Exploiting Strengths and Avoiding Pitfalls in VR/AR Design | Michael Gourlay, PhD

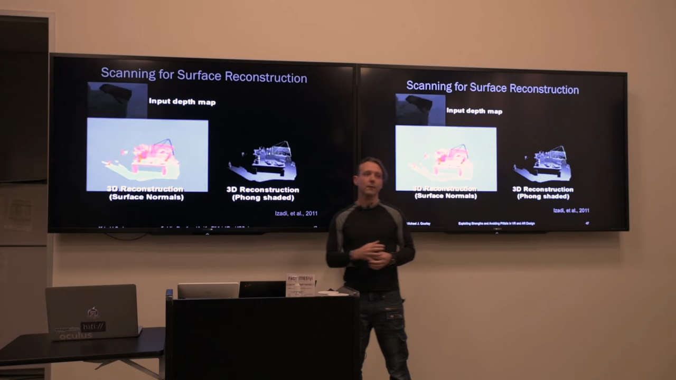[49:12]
In the lower left corner, it's showing the 3D model that is being reconstructed from that collection of depth maps, and this is just a re-rendering of the same thing.
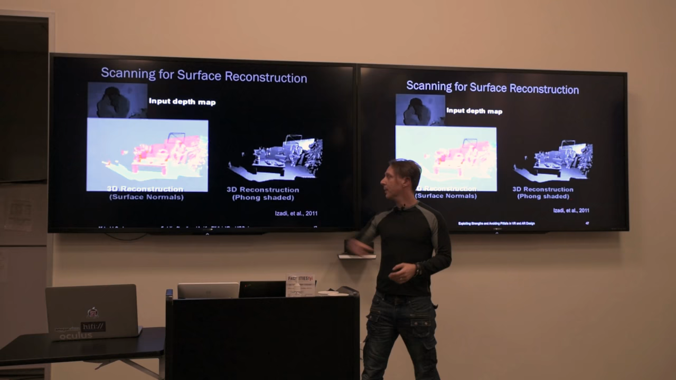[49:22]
So these two are just the same thing, just slightly different renderings of it.
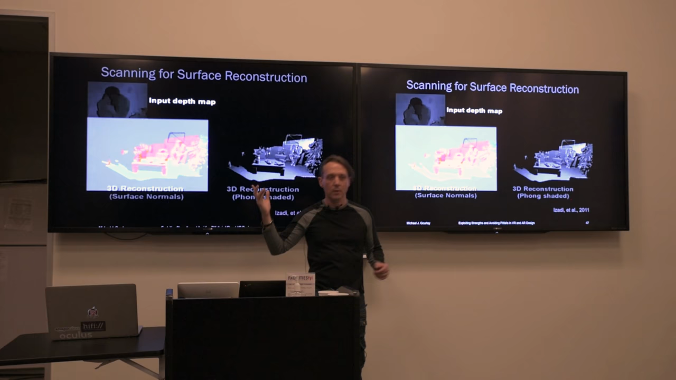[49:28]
So I'm going to replay it. But what I want you to notice is, first of all, as this thing waves around,
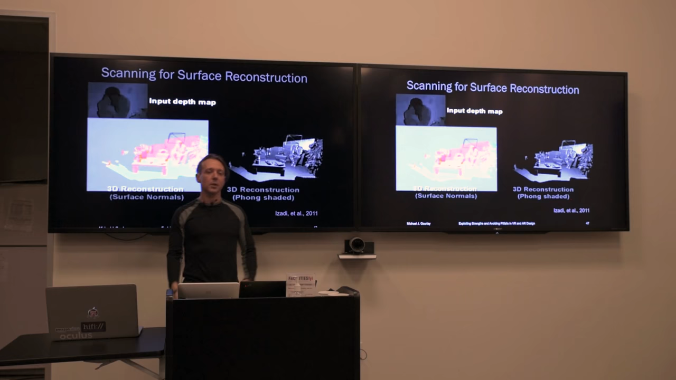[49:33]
you'll notice it looks kind of like the depth map I showed at the beginning of my living room.
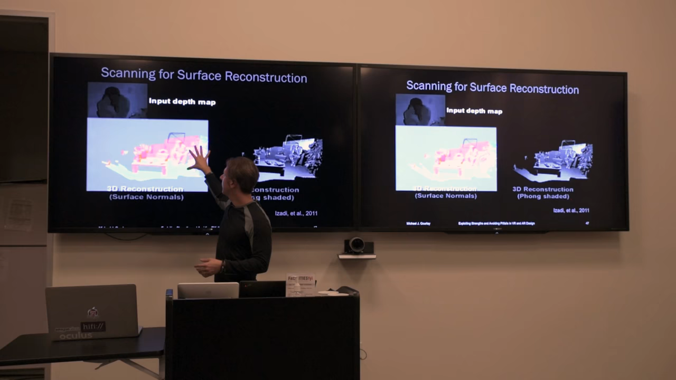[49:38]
But what's happening here is this three-dimensional structure gets kind of painted in as he waves it around. You'll notice like this guy shows up.
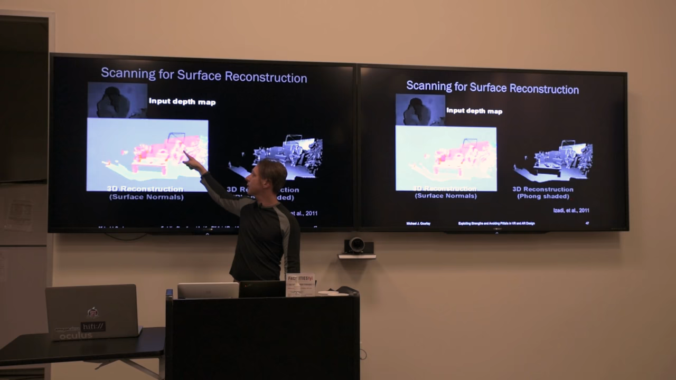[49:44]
I don't know if you noticed, there's a dude in the chair. So let me replay it.
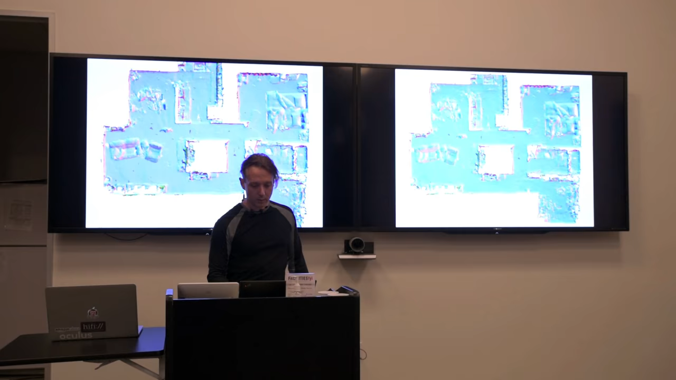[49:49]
And watch over here, or over here, it doesn't matter.
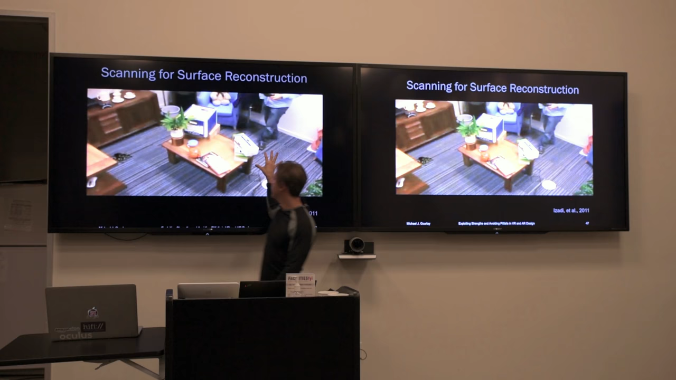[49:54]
You'll see the scene getting painted in. Right.
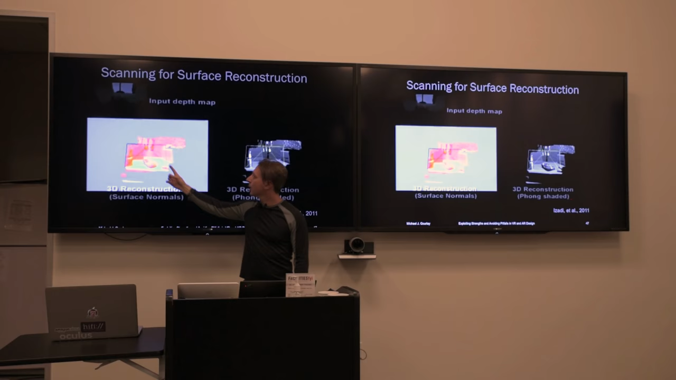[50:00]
So this is a three-dimensional structure that is being inferred by a bunch of two and a half dimensional pictures.
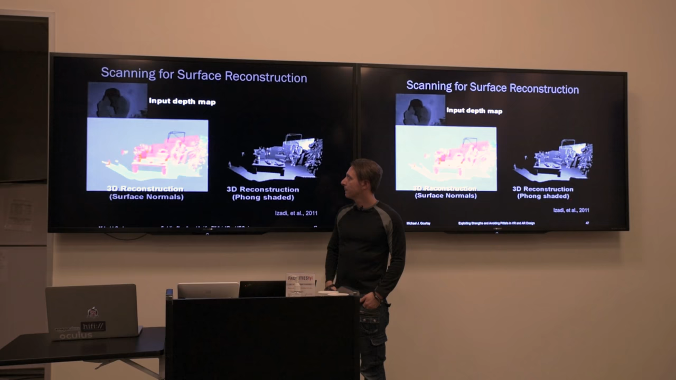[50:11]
Right. So that's what Hollins is doing all the time in the background.